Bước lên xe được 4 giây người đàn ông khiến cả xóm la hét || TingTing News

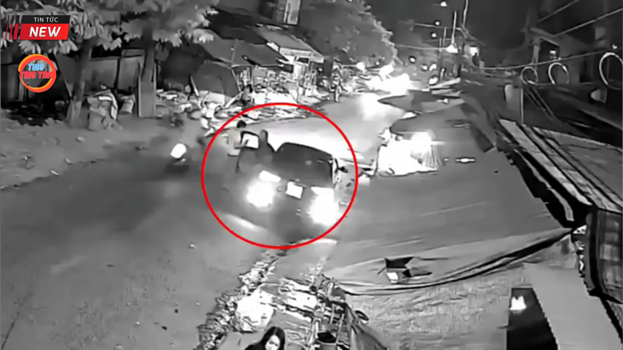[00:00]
Bước lên ô tô được 4 giây, người đàn ông đã gây ra cảnh tượng đầy ám ảnh Cả phố la hét, đổ xe ngược chiều và khi vừa bước lên xe Nam tài xế đã để xảy ra tình huống giao thông vô cùng huy hiểm Tình huống giao thông huy hiểm được nhắc tới Xảy ra vào khoảng 22h17 phút Đêm ngày hôm qua ngày 19 tháng 3 ở chợ Bờ Hồ, thị trấn Tràng Bom Đồng Nai Thời điểm đó, xe ô tô 4 chỗ hiệu kia đang dần đổ bên đường Người phụ nữ ngồi phía ghế lái đang trao đổi điều gì đó với người đàn ông Sau đó, chị này xuống xe, đi vào lề đường còn người đàn ông bước vào ghế lại Chỉ sau khoảng 4 giây,
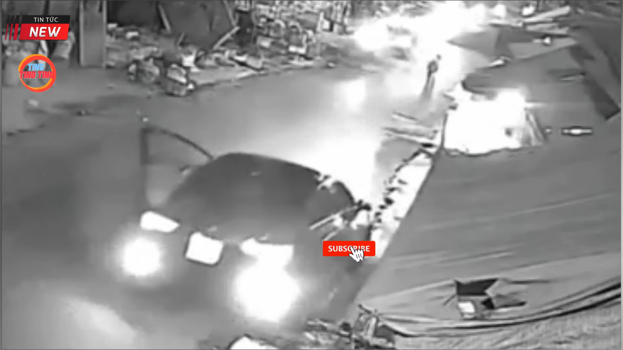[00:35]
chiếc xe còn chưa đóng cửa Bỗng lùi như tên bắn khiến những đứa trẻ đang chơi gần đó hoảng sợ La hét, may mắn chiếc xe không đụng trúng bất cứ ai Nếu không thì
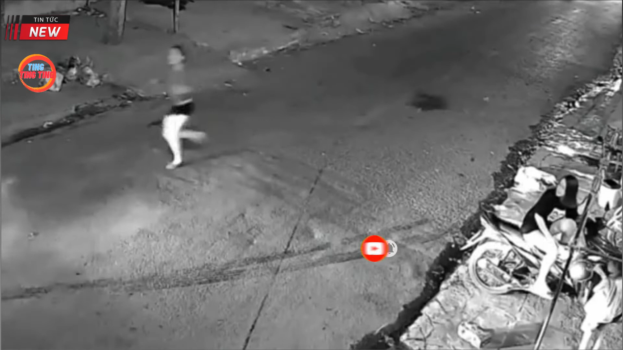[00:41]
không rõ điều tồi tệ gì có thể xảy ra Tại hiện trường, phần nuôi ô tô 4 chỗ bị đâm mấp biến dạng Theo dõi đoạn clip,